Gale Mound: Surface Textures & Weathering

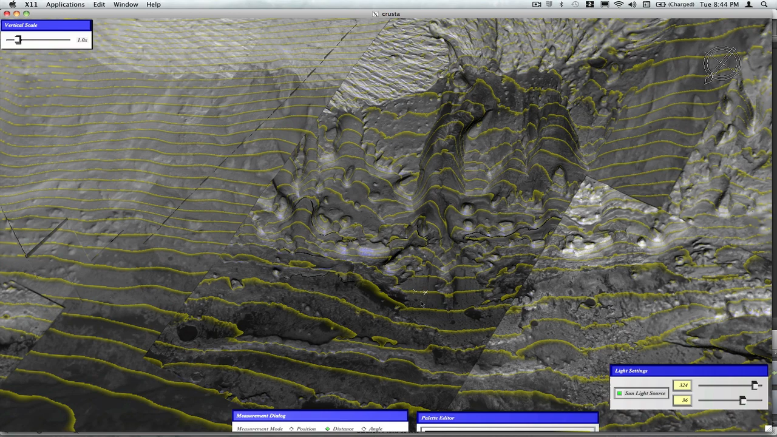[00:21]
the possibility of more recent aeolian erosion exposing areas with good layering. So the distance between these two points is 200 meters and the contour interval is 50 meters at this point and again there's no vertical exaggeration. So if we zoom in, there are certain places where layering is well expressed and you can see that in places like this canyon.
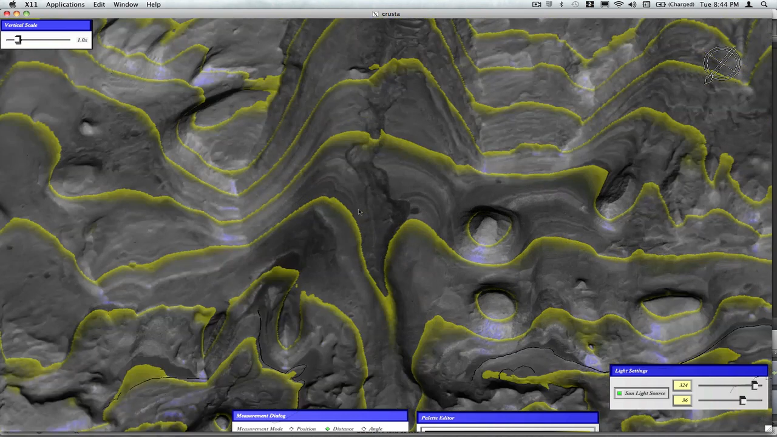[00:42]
So I'm going to turn off the contours for a moment and you can see that the weathering, or the, excuse me, the layering is really well expressed.
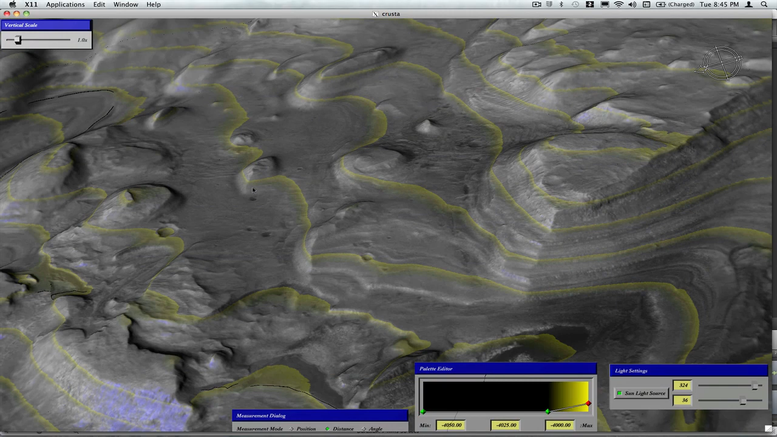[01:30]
There are other areas that consist of the same strata, if you trace them along strike, where the expression of the layering is much poorer. So let's use this knob as an example here. So when we look at the south and west facing slopes in here, there's very little in the way of layering. And if we go a little bit further down stratigraphically,
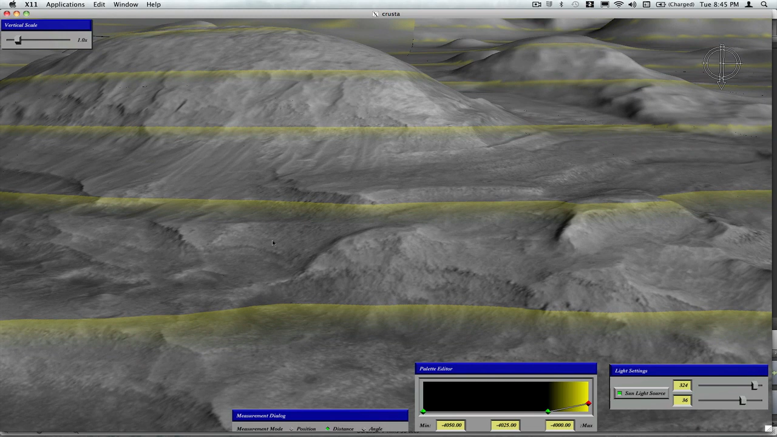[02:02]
the layers are within that, or at least we see scarps within these slopes. However, if we follow this along stratigraphically,
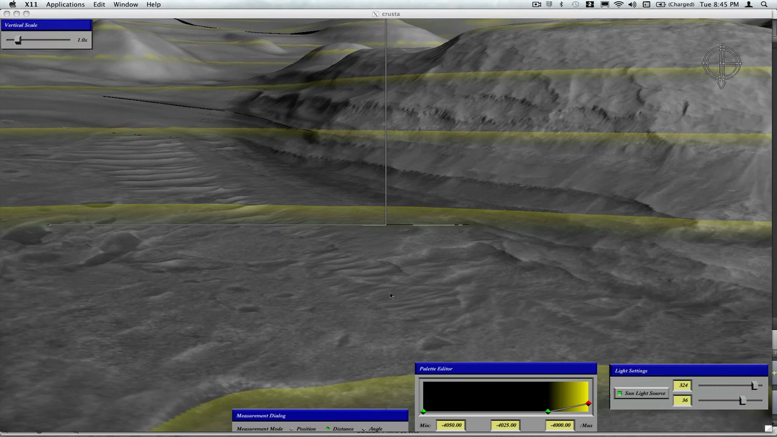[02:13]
on the more northerly facing slopes here, the layering is much better addressed, and then again in this particular canyon. So this canyon is again one that's substantially wide. It's widened and has a very different geometry
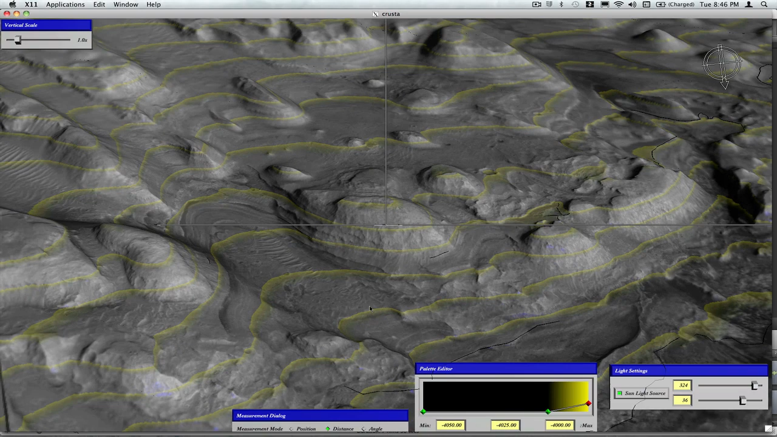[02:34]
than a lot of these narrow areas that do not expose the layering nearly as well. And even if you go up the mound from this one, you lose the layering, and there's evidence of sand dunes within that. So one of the things that a number of us have been talking about is if you have sulfate minerals, particularly magnesium sulfates, they are likely to dissolve or recrystallize very
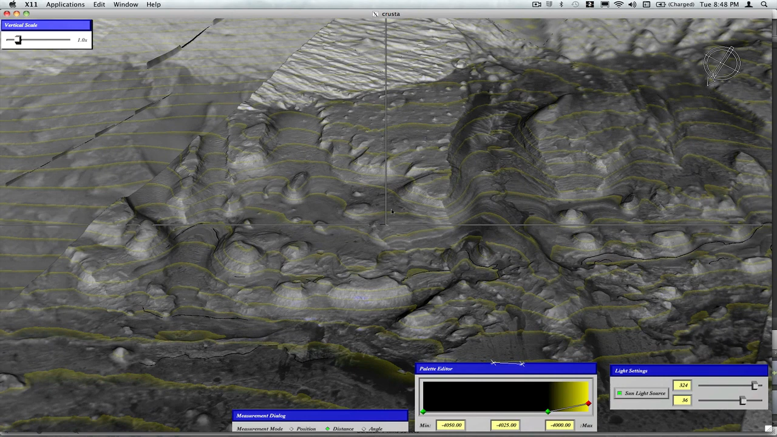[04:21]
So one possibility would be to have wind blowing up the canyon, exposing these areas. So in terms of MSL and science targets, this is something that would be really interesting to look at. Not only do we have the original deposition of the layers, fluvial activity associated with this canyon, but then we also have this variation in exposure processes that may tell us something about the effects of atmospheric